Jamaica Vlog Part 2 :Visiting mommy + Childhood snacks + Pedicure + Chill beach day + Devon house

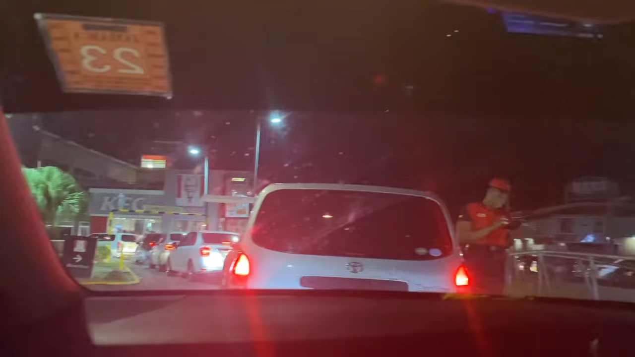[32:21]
And then they have a person out here ordering, like, taking your order.